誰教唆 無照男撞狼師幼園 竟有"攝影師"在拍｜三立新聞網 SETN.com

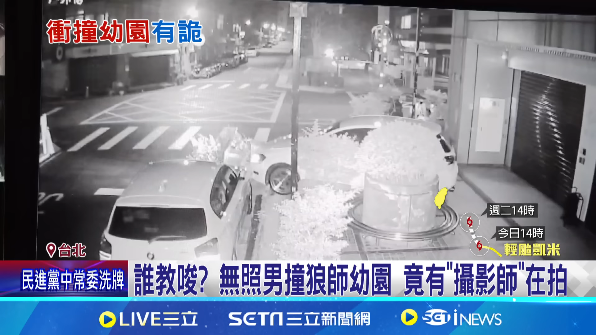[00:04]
白色轎車緩緩開上人行道目標就是這間拖鷹中心準備向後撞不過仔細看旁邊就有一名男子當起攝影師 拿手機開始錄影
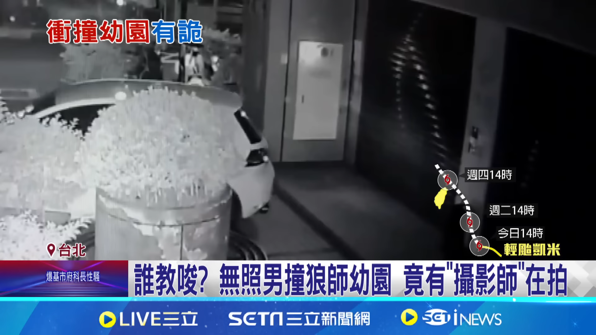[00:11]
轎車撞第一次 鐵門沒壞他又再繼續撞 前前後後連撞三次 換個角度看